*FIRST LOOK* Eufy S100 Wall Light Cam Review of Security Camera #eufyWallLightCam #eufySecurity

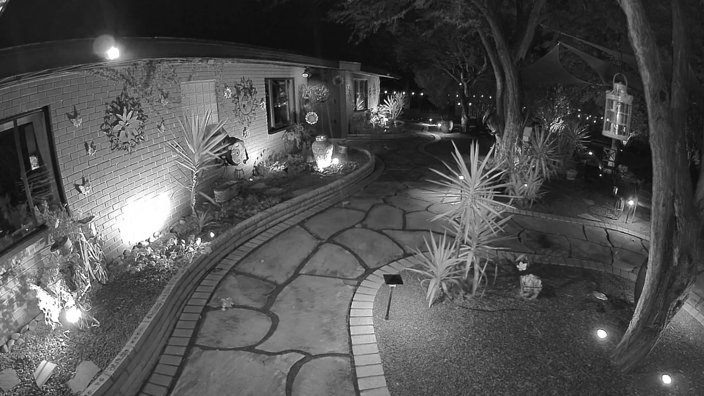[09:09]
color night vision versus this traditional black and white night vision and then we turn the lights on and you get that amazing color night vision.